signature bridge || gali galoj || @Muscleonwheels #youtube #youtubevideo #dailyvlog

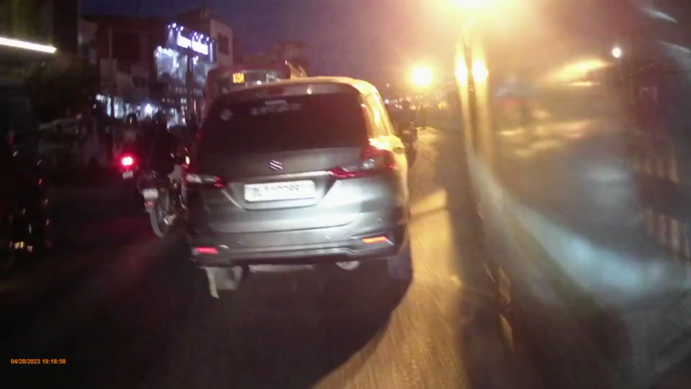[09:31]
तो वहाँ से निकले और मिल गया जाम भाई बड़ी मुश्किल से जाम में निकले हैं
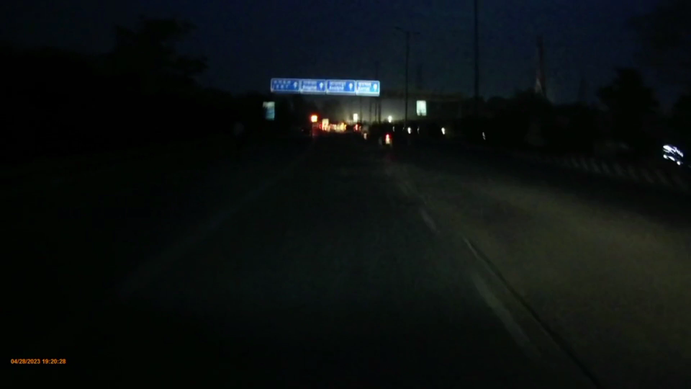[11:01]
ना दिख रहा हो यहाँ पर लाइटिंग अच्छी होती है तो आपको
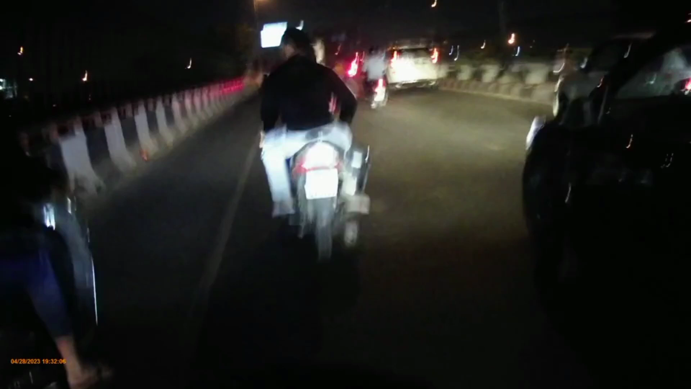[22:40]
यहाँ खड़े होते हैं पुलिस वाले भी ऐसे खड़े हैं नॉर्मली, ना किसी को पकड़ना ना कुछ, अब हम आपको मोटो चुन कर देते हैं, मोटो चुन कर कुछ पैसे
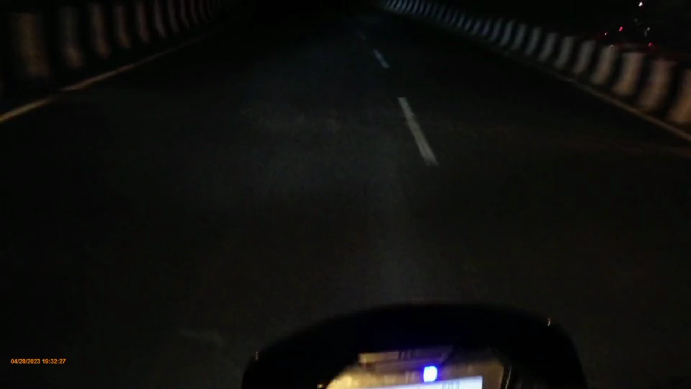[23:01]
भाई। ये वाला देखो ना तो ये रोड बड़ा मस्त लगता है शाम को, यहाँ पर हम फंस बैठे खाने से भाई,